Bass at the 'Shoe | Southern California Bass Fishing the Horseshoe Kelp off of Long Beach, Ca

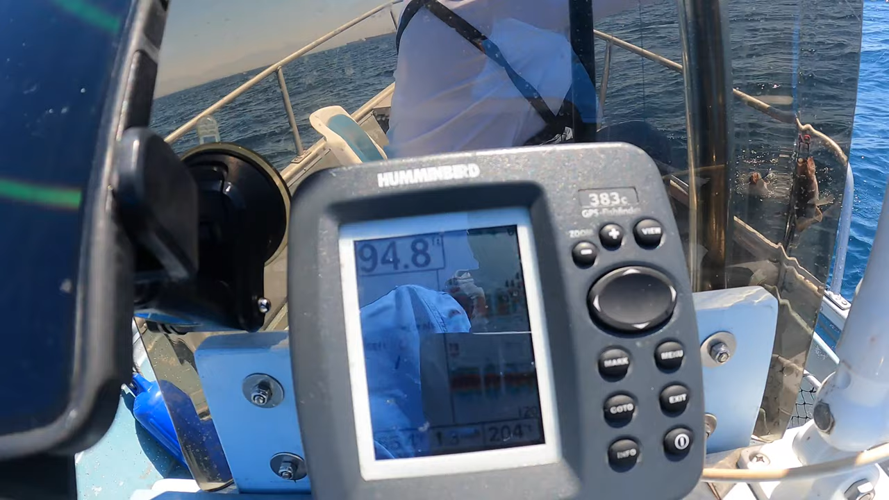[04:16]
They're off the spot. They're 40 feet down, and it's wide open right now, dude.